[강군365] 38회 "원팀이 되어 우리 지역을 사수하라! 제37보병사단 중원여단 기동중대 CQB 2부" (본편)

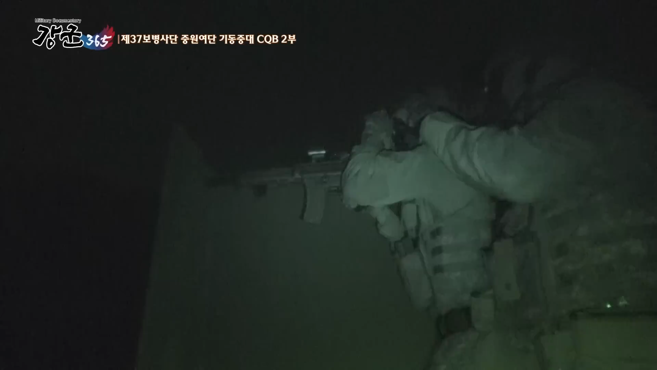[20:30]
어둡고 시야 확보가 되지 않아 사격하기 더욱 어려운 야간 환경.